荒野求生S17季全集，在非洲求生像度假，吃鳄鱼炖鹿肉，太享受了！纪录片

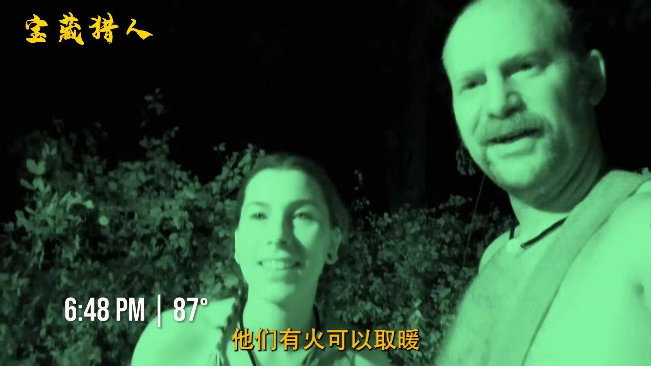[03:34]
有火可以取暖也拥有安全的庇护所第一天过得还算顺利半夜两点多的时候他们听到了附近的动物叫声一头犀牛
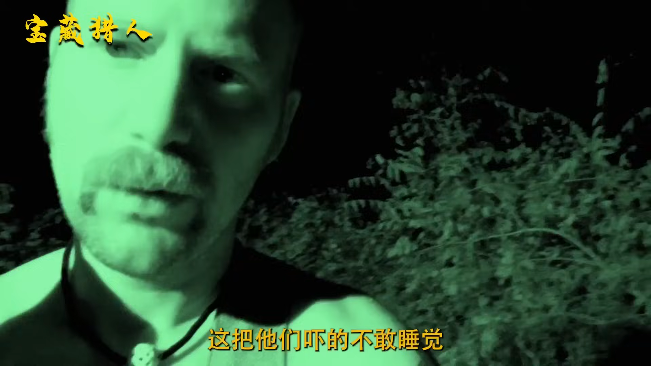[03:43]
出现在附近这把他们吓得不敢睡觉时间来到第二天冬
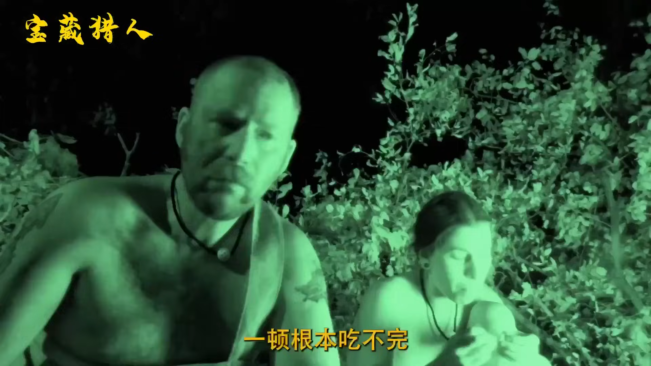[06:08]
顿根本吃不完半夜的时候天空开始打雷看
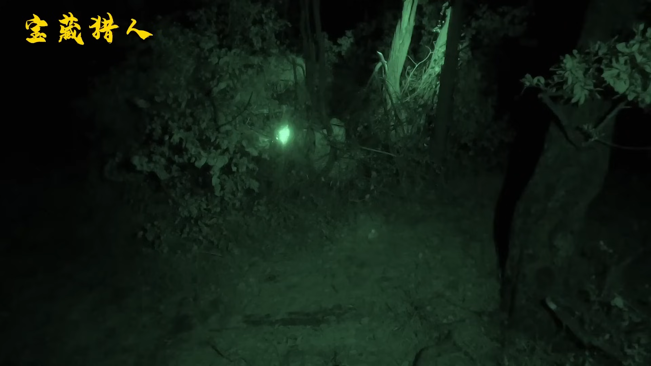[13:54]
半夜的时候冻结突然发出嚎叫声
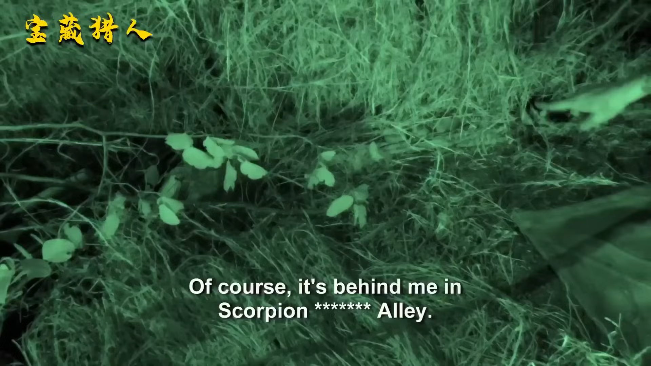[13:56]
原来是被蝎子折了一下除
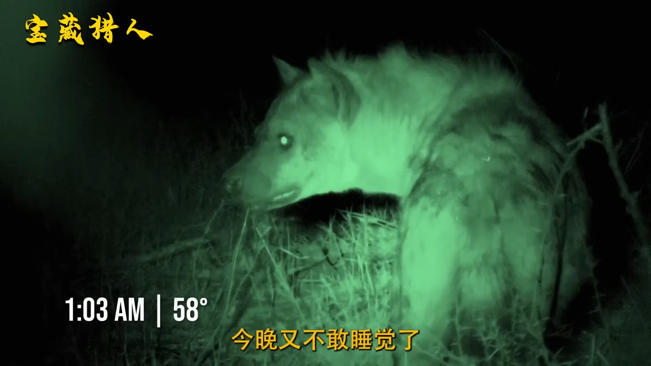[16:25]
今晚又不敢睡觉了
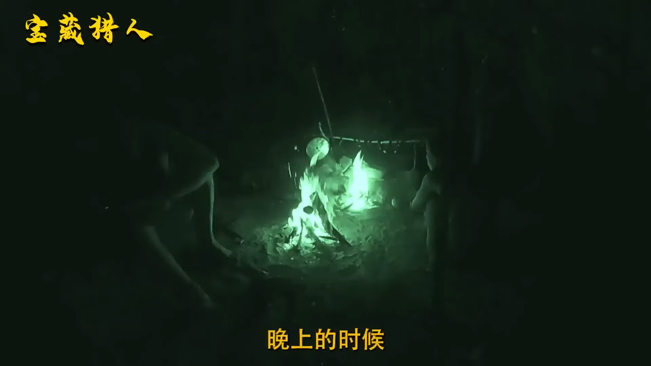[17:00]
晚上的时候冻结根本就睡不着
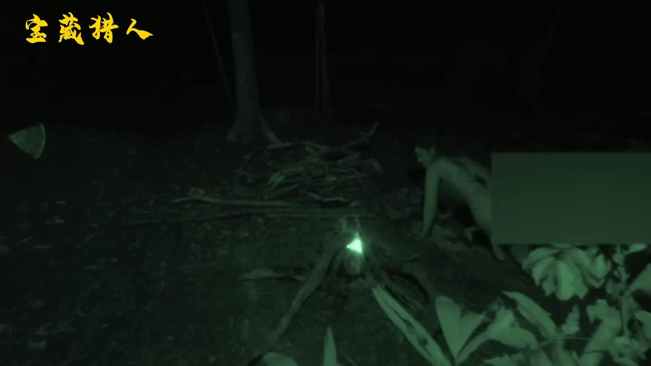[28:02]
半夜的时候凯利突然惊醒她
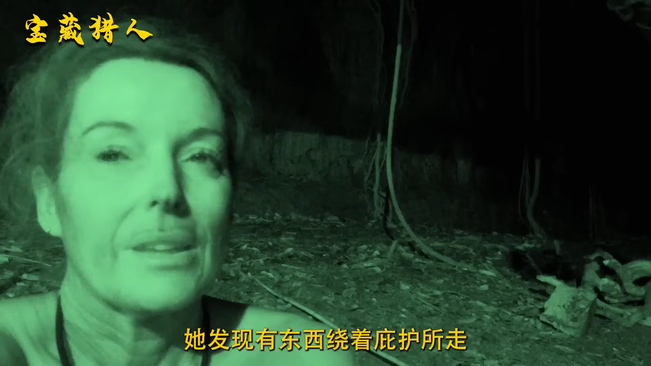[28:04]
发现有东西绕着壁虎所走原来是一只球鱼在觅食但半夜凯利根本抓不到她
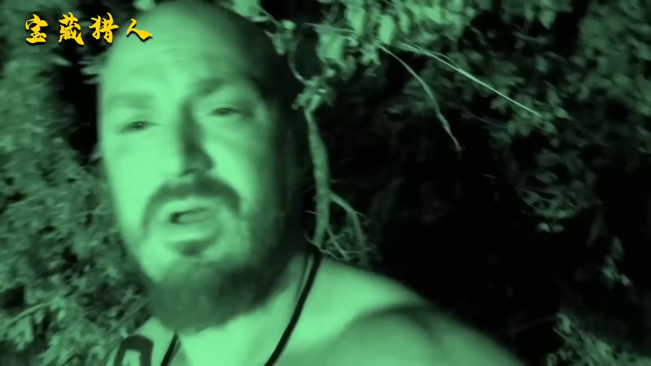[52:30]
如果真的下雨那他们必定是最难受的
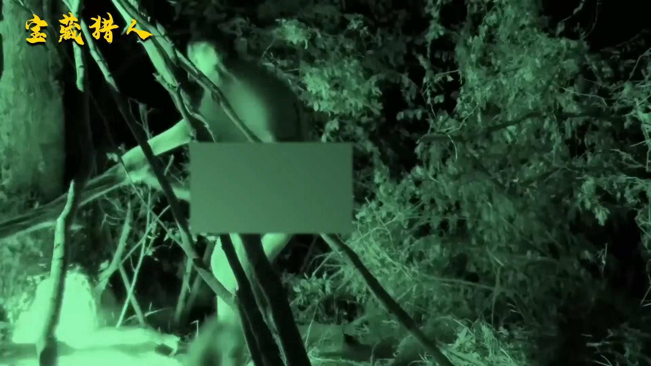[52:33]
他们赶紧把火堆维护好
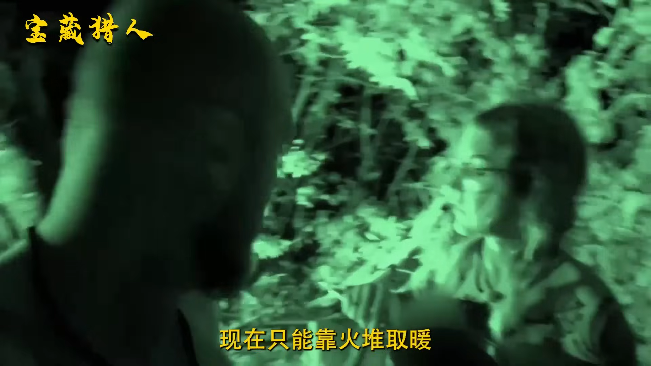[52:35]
现在只能靠火堆取暖
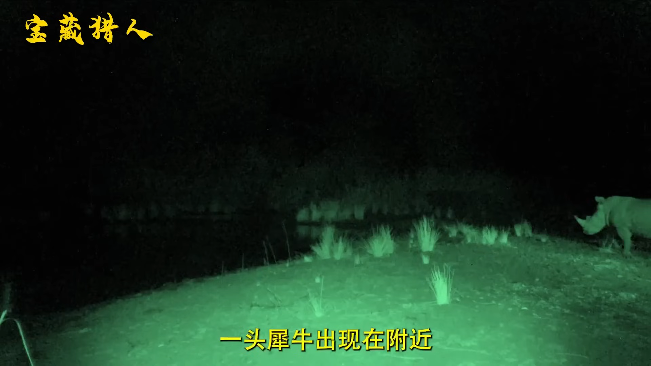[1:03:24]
头犀牛出现在附近看
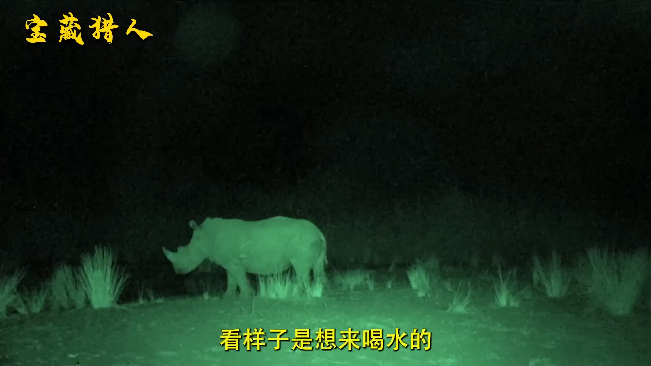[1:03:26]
样子是想来喝水的他们听到了犀牛的喘气声而且越来越近
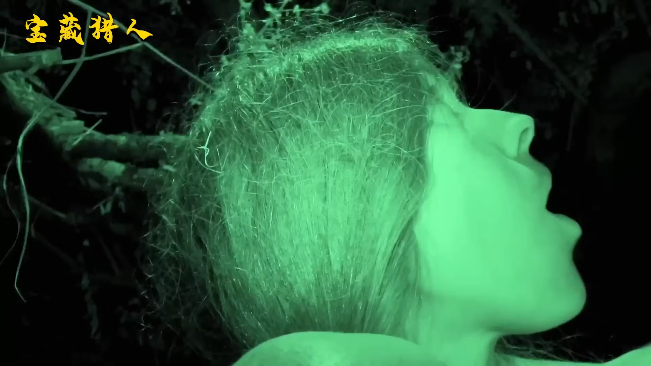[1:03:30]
他们在庇护所里不敢出声看样子是被吓得不轻犀牛被摄影机吸引住
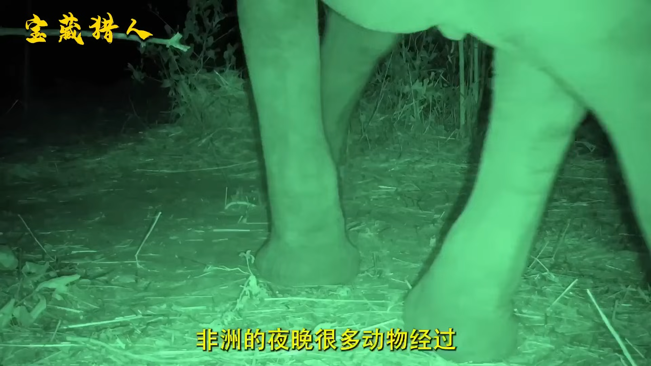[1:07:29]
非洲的夜晚很多动物经过每天晚上他们都无法睡个安心觉今晚出现这头野生大象看
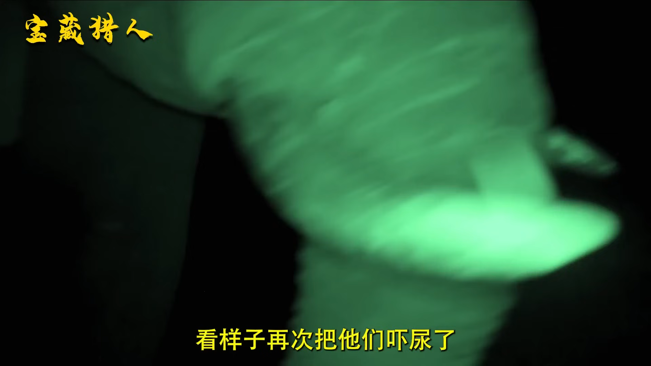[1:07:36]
样子再次把他们吓尿了